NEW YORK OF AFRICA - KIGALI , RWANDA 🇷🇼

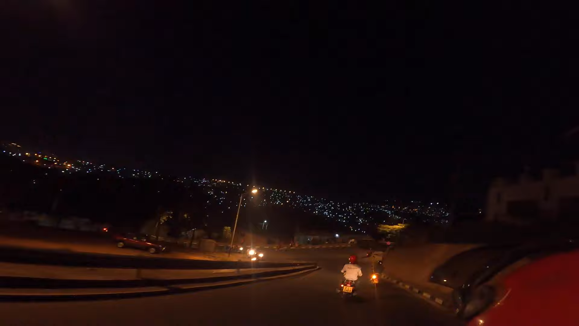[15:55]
भाई कितना सुंदर शहर है, दिन में इतना सुंदर दिखता है, रात को इससे भी ज़्यादा सुंदर।
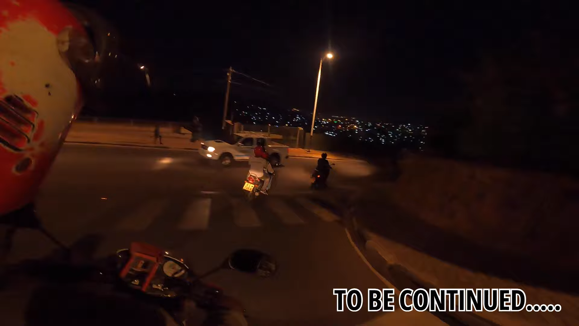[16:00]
भाई पूरा शहर ना ये पहाड़ी के ऊपर बना हुआ है, अप डाउन जैसे आप घोड़े के ऊपर बैठे हो ऐसे फील आती है।